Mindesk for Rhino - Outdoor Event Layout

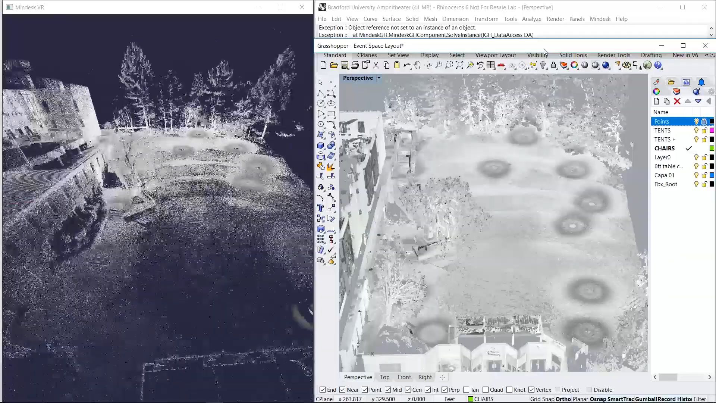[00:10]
I'm going to be able to create a series of tent layouts as well as seating layouts.
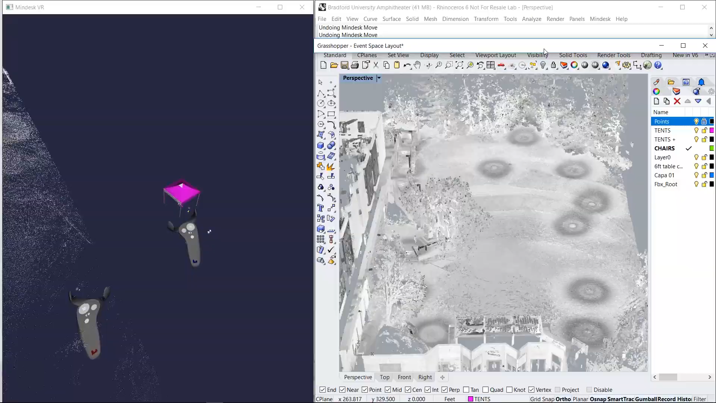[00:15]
So starting with this point I have over here as my base,
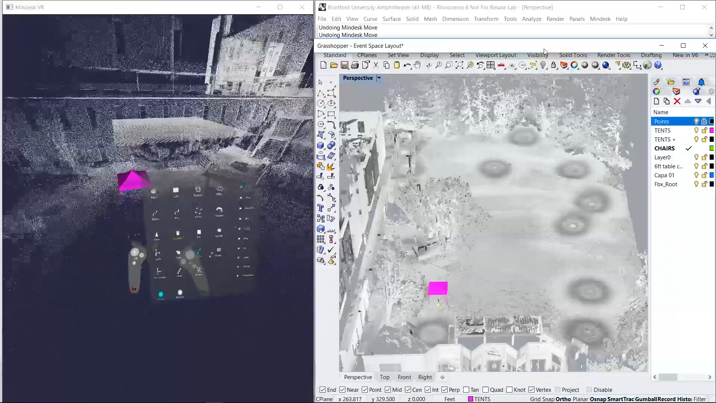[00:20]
I'm going to go ahead and create four of these tents just by arraying these points roughly 4 yards apart.
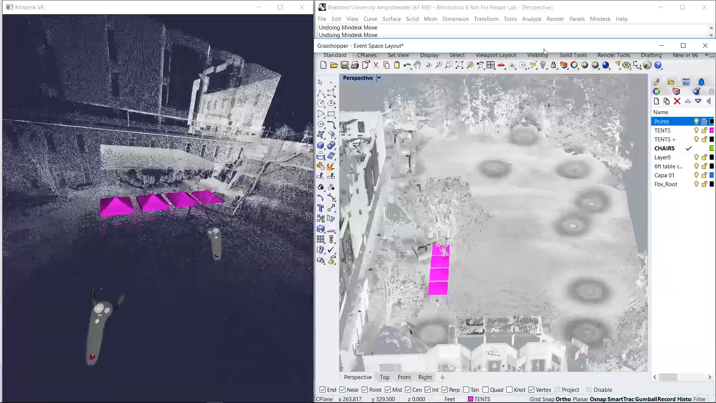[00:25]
And again, I'm speeding up the film here. I'm gonna do the same thing on the other side,
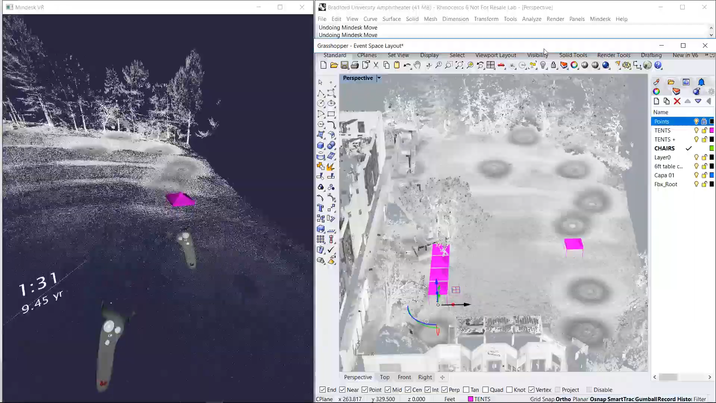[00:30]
except this time I'm gonna array them at 5 yards apart, assuming they have a different program and size requirement. Next, I wanna make a polyline, and because the Grasshopper is programmed to create a chair every 24 inches,
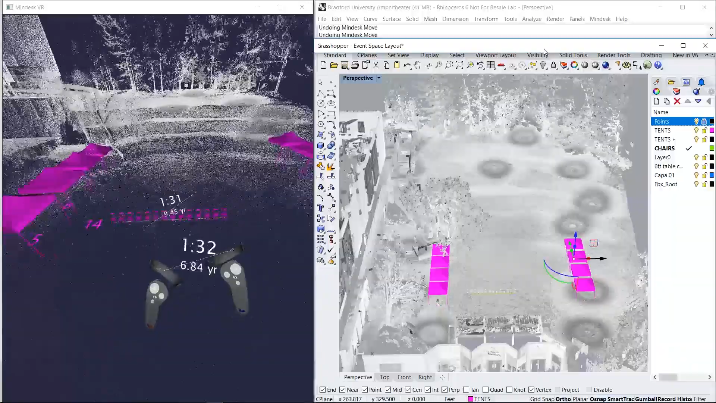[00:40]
I have 14 along the first row.
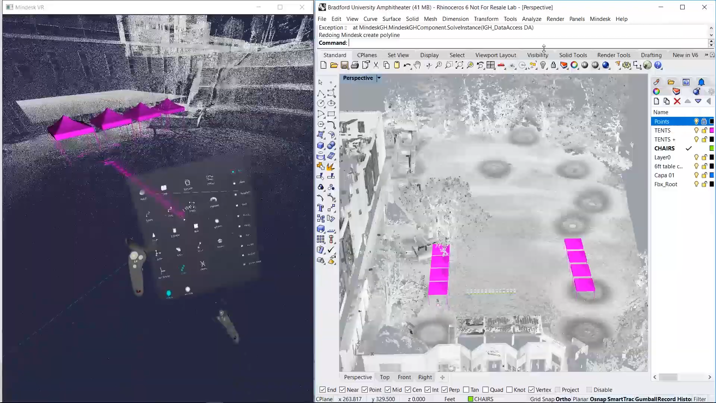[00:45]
So again, grabbing array, I'm going to array 5 more of these lines.
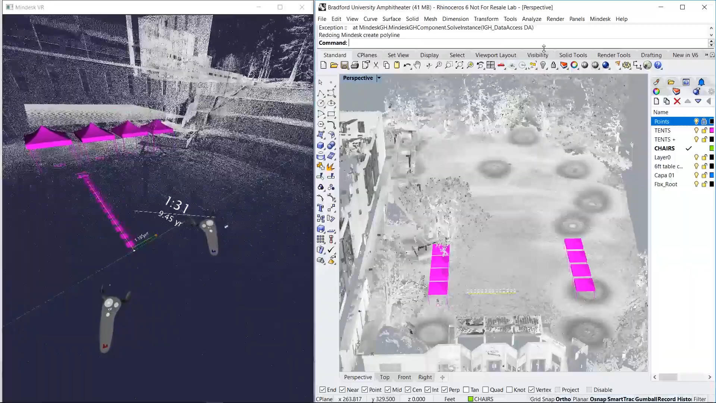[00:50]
And you'll notice after I create these at the top left, you'll see that I have 7 chairs overall.
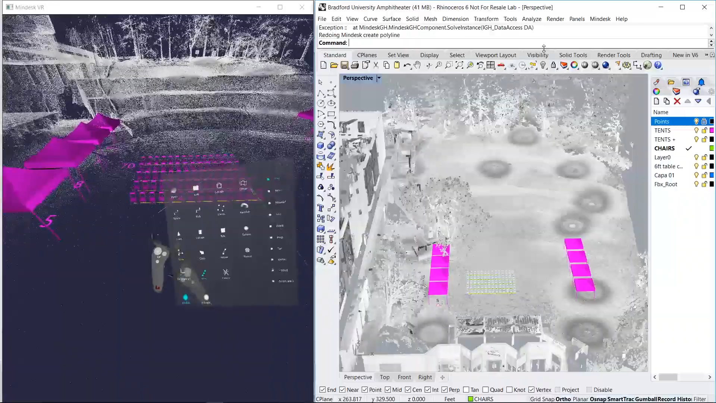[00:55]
I can scale the front row slightly, and you'll see the updated number on the bottom left to 55. But let's go ahead and undo that and keep it even for now. Next, I want to copy this whole section over to the right here, and I'm aiming for something more like 100 chairs, so I'm going to scale back the left side,
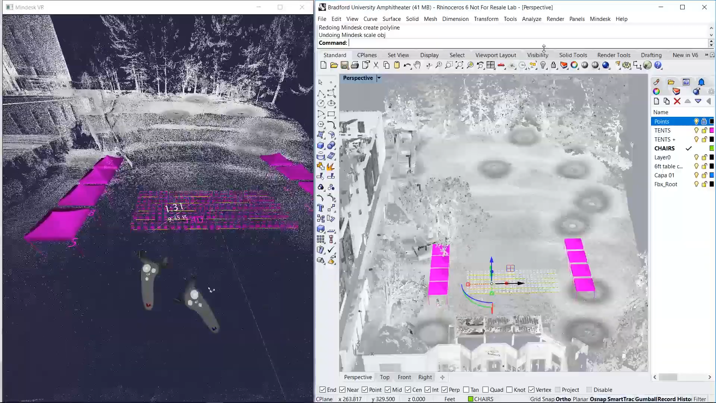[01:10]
which will also scale the right, because I have my history command turned on. And there we go, getting 100 chairs, and that's exactly what I'm looking for. Lastly, I want to create a full back row from one edge to the other.
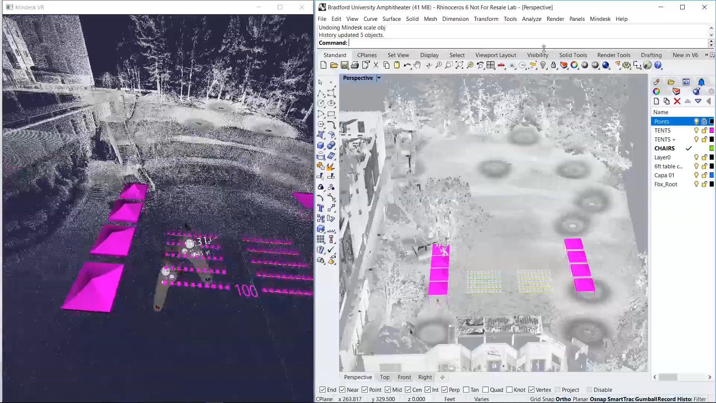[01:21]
I'm going to make sure my smart track is on, and line up from the left edge to the right edge. And using array one more time, I'm gonna create 4 additional back rows that will give me an overall count of what I'm looking for.
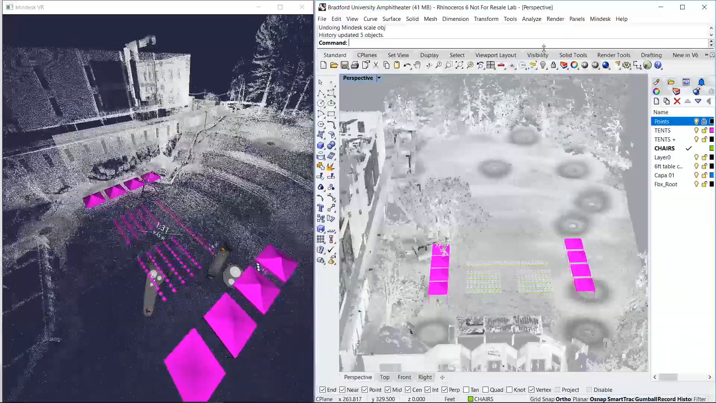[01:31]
So I'm just gonna scope around to see how
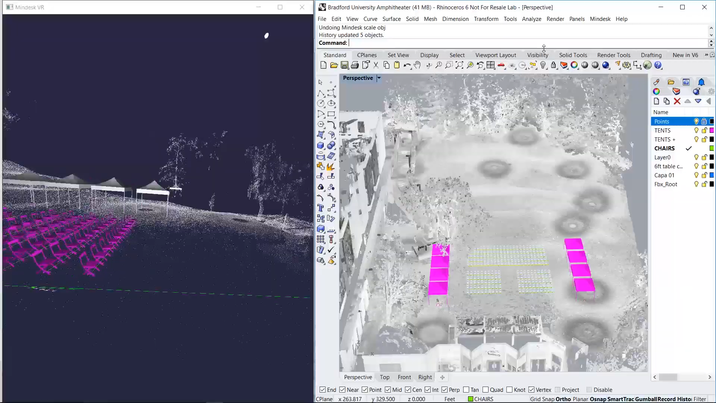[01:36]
it's looking from the left and the right and from the back.
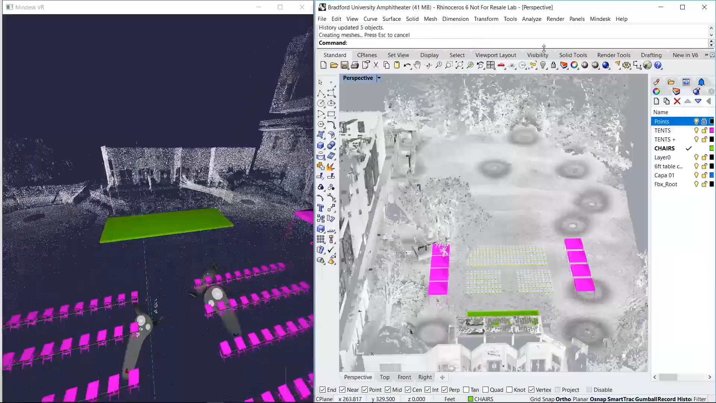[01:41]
I'm gonna make a quick little stage here and shift it into place. Put a little backdrop on it here.